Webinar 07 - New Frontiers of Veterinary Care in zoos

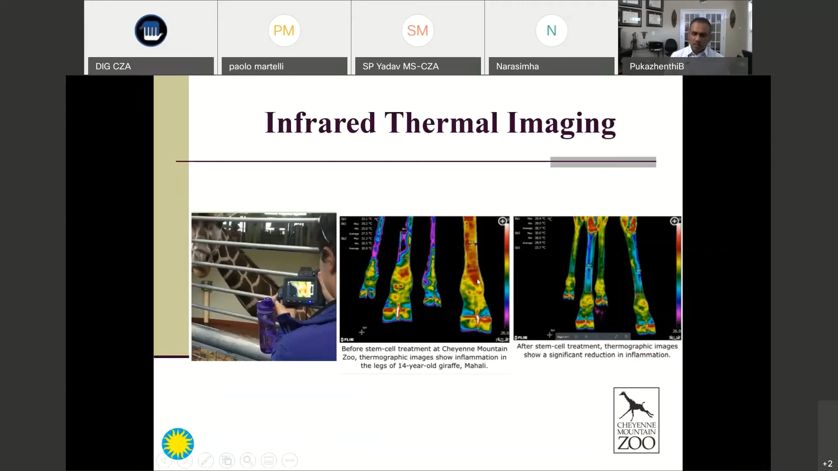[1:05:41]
very quickly in terms of how the cure i mean the treatment is happening but it's a nice way of assessing if there are areas of information on these animals quickly i'm going to emphasize some of this this is the work that we have been doing we did for a couple of years in partnership with central zoo authority of india